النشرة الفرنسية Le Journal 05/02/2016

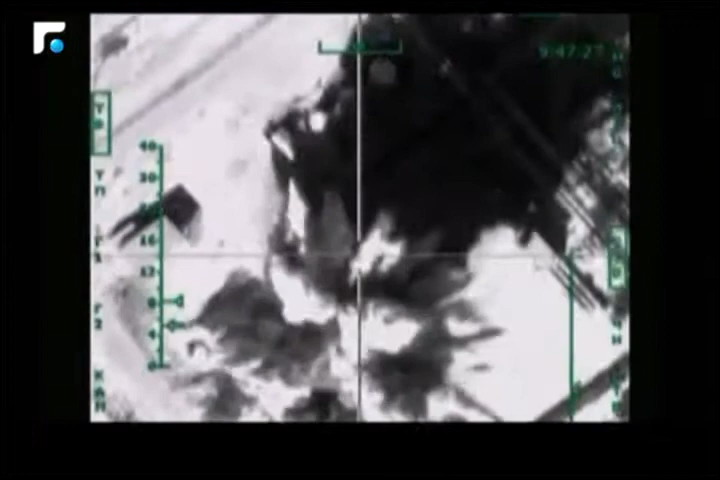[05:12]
Sous un tapis de bombes, le centre d'Alep est littéralement éventré. Les russes ne font pas dans le détail.